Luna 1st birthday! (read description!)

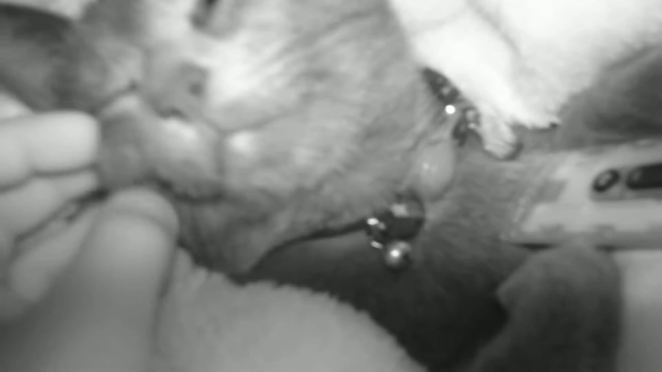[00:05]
Isn't that right, Luna? It's your birthday. Wait, what? So I have night vision on so you can see Luna, but look.